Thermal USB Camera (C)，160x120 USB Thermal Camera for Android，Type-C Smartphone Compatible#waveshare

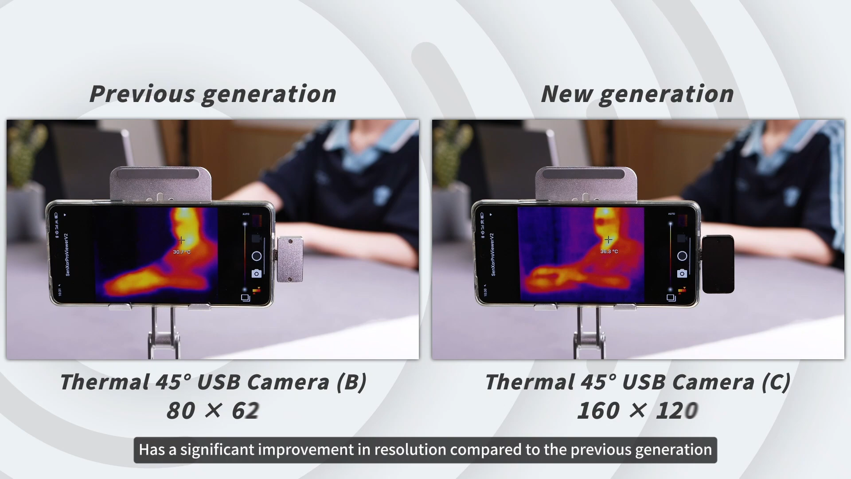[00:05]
capable of presenting clearer and more detailed thermal imaging images.
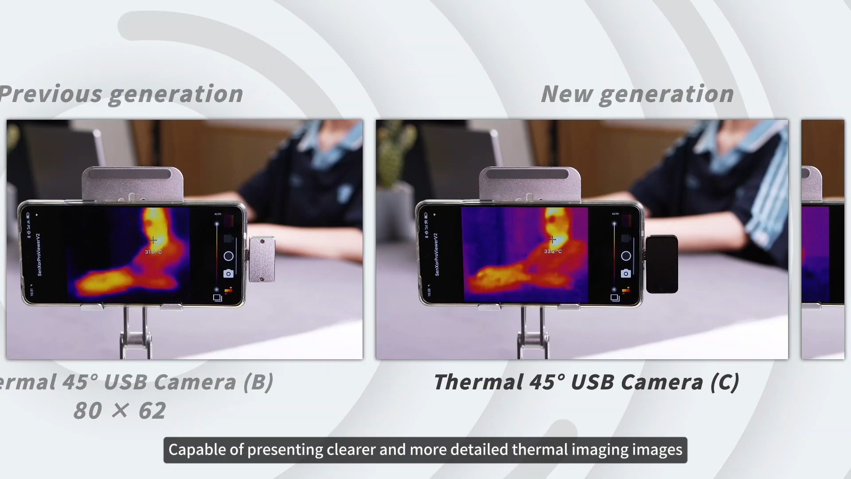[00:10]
The product offers two models to choose from, the 45 degrees standard version and the 88 degrees wide-angle version.
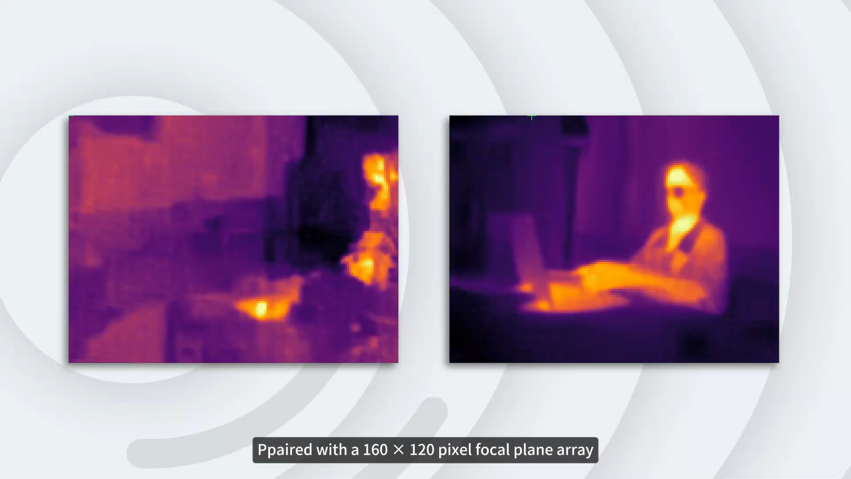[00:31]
paired with a 160 by 120 pixel focal plane array to accurately capture the infrared radiation energy distribution of object within the lens field of view.
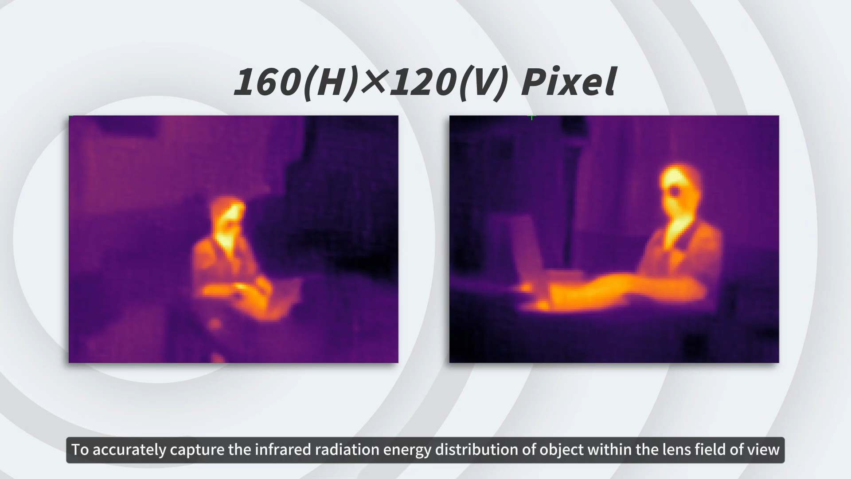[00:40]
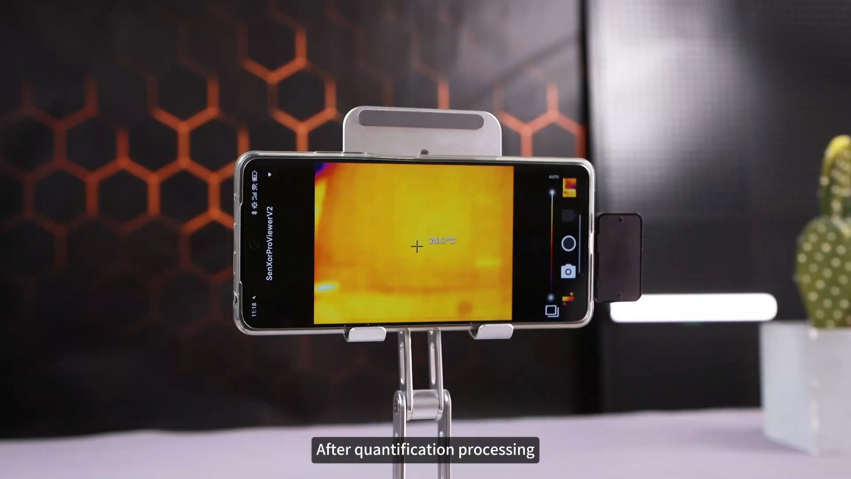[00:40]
After quantification processing, the surface temperature distribution of the object in the field of view can be obtained,
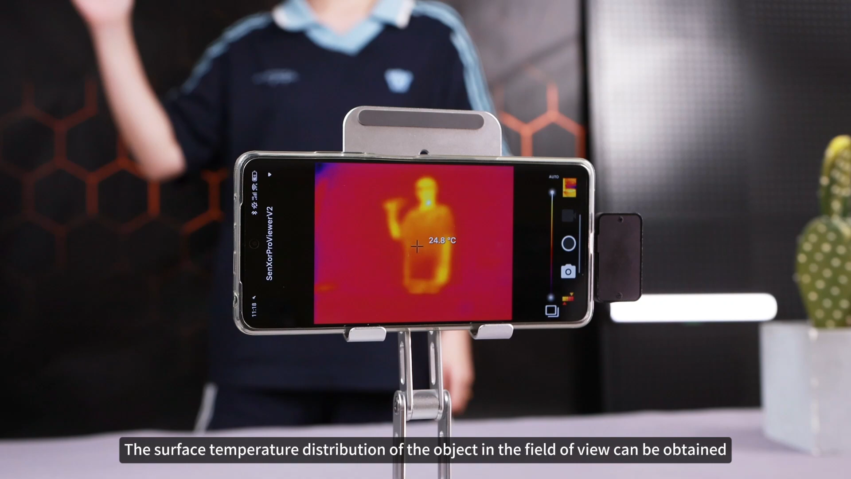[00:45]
On screen: spot 24.8°C
and a thermal imaging image can be generated.
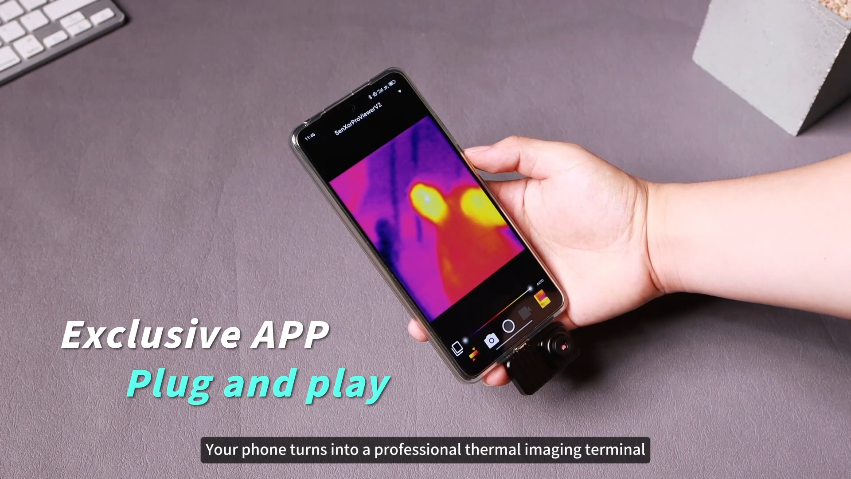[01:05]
Simply plug and play, your phone turns into a professional thermal imaging terminal, allowing you to obtain accurate thermal imaging images anytime and anywhere, and enjoy a convenient and efficient thermal imaging experience.
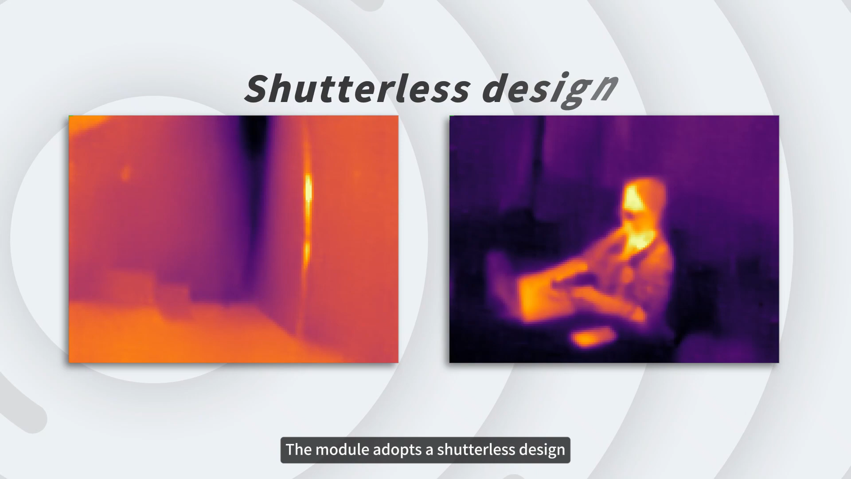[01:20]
The module adopts a shutterless design, supports long-term uninterrupted operation,
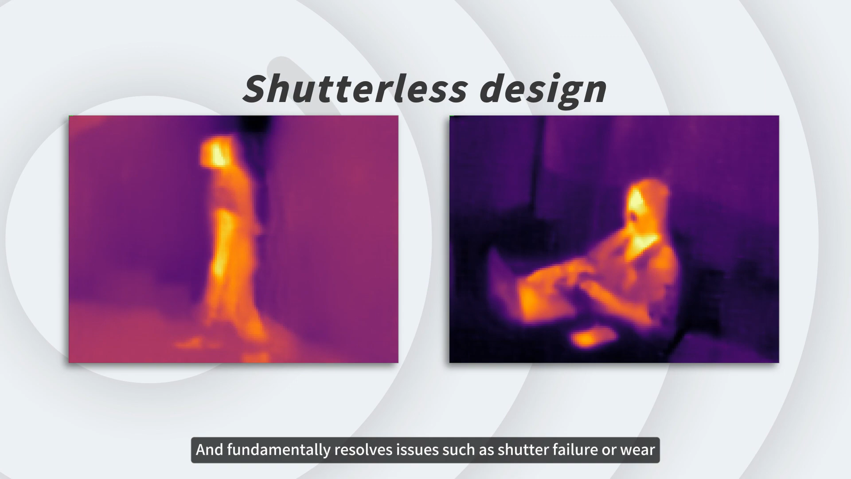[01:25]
and fundamentally resolves issues such as shutter failure or wear, significantly enhancing the equipment's lifespan and reliability.